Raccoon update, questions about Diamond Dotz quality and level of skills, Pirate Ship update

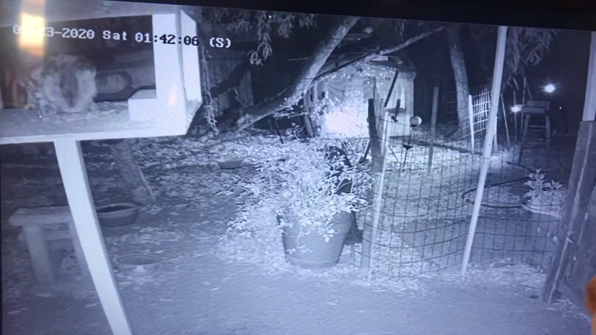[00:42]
And that that is, that's scruffy. And he's up on that. He's very smart. He jumps up on the table. But look, somebody's watching him. And I thought at first it was a cat. And I'm thinking, yay, someone else is going to see that you can go up on this table and get food besides just scruffy. So it turns out, no, it's not another cat. It's Ricky raccoon. And here he comes. And he knows the kitty's eating.